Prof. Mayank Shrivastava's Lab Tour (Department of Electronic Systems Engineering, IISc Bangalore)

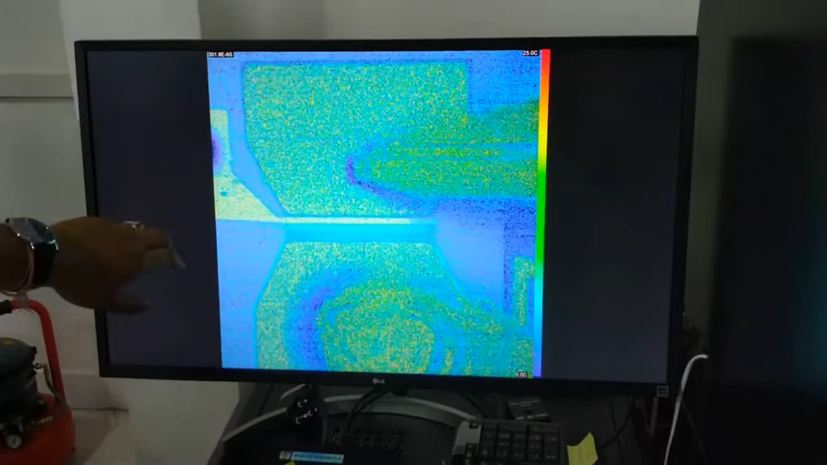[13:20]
of devices such as diodes and transistors. In this case,
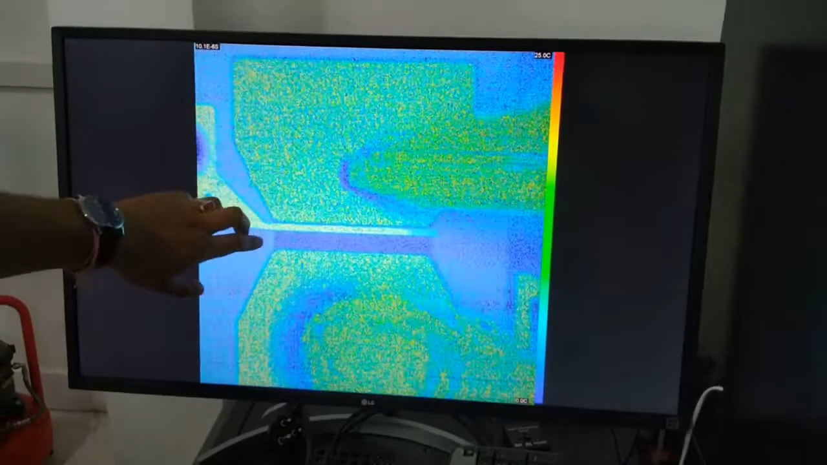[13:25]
we can get thermal maps with a spatial resolution of around 250 nm under 100x of magnification.
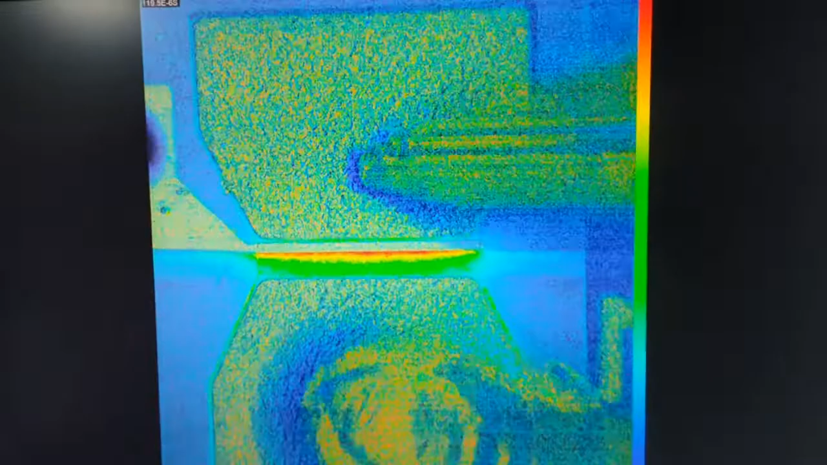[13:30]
This setup allows us to measure steady state temperatures as well as temperature transients, thermal transients.
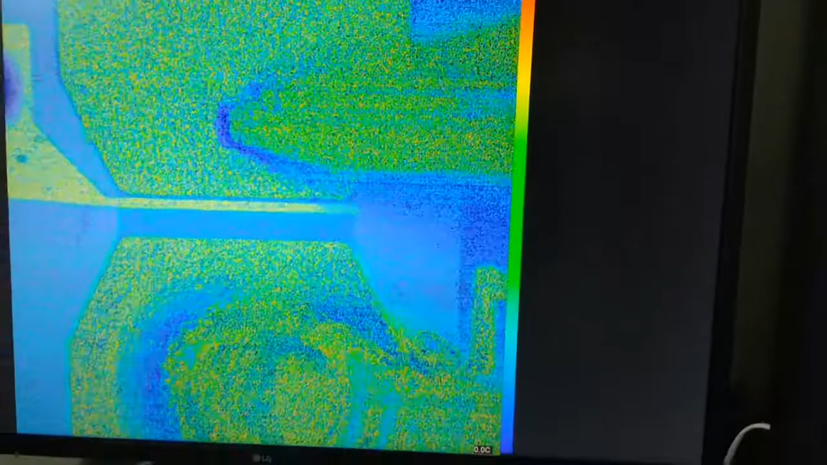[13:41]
In the thermal transients, we can measure with a temporal resolution of 50 nm and
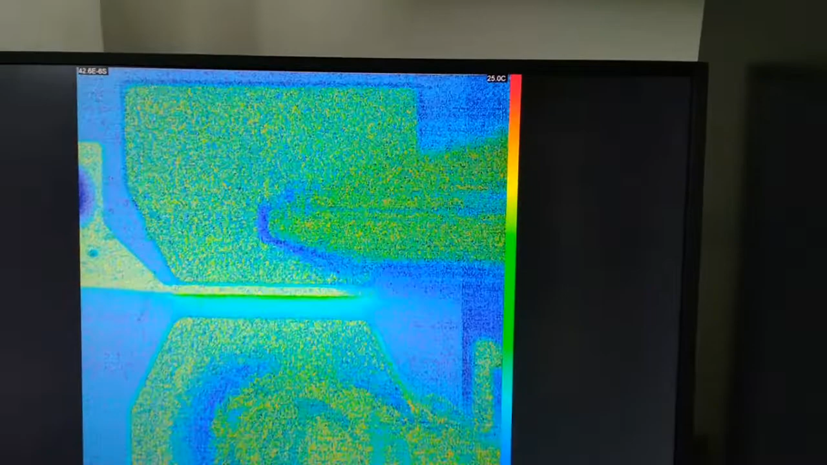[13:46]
we can also monitor temperature rises as low as 0.1 degree
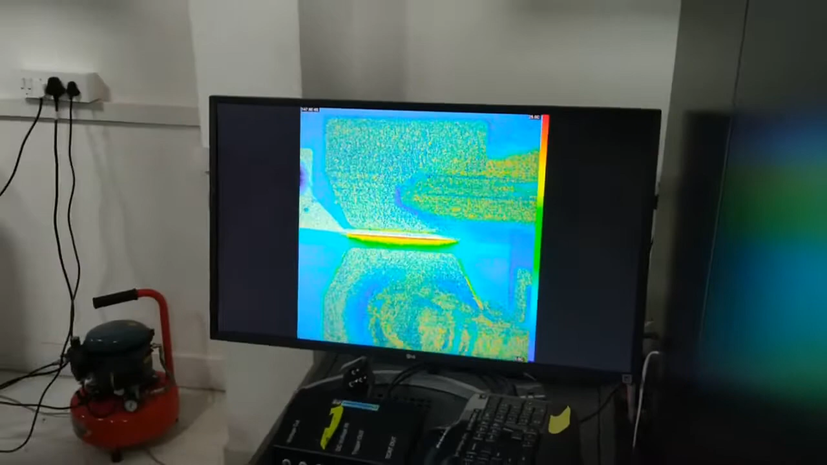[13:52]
centigrade when averaged over a sufficient long time scale.
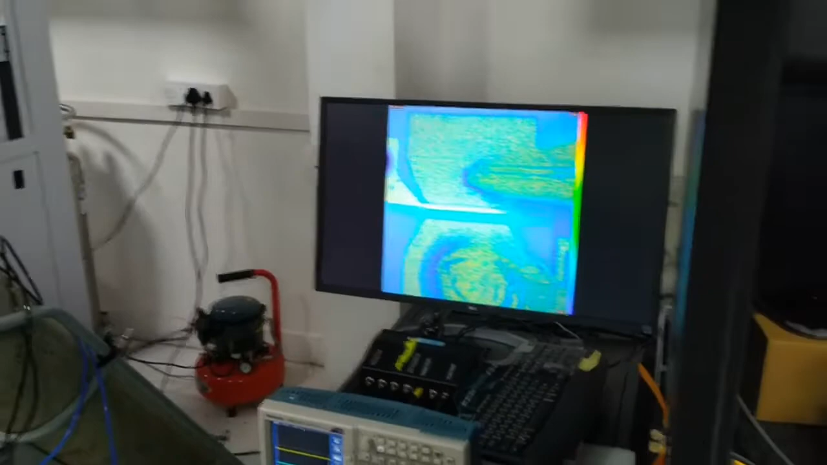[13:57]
This setup is generally used in integration with pulse generators and DC power supplies,